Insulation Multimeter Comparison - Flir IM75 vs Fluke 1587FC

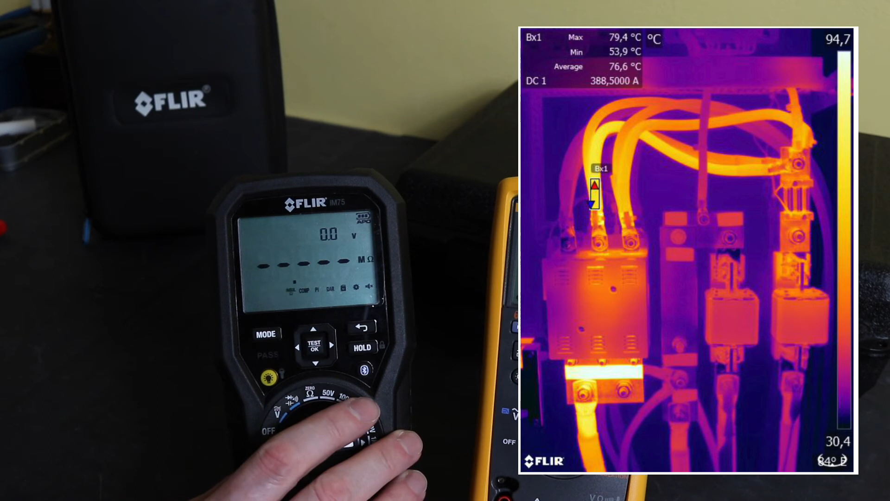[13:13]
On screen: max 79.4°C, min 53.9°C
image as far as i'm aware you cannot do that with the flute connect system at all so that's where the uniqueness